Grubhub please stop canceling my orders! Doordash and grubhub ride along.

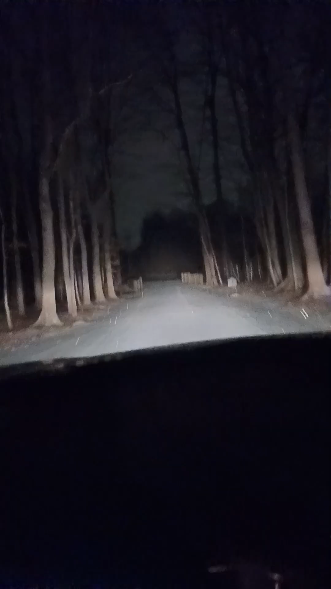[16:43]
i mean look at this dead-end one-way road at us come down guys there's a literal wooden bridge covered in stuff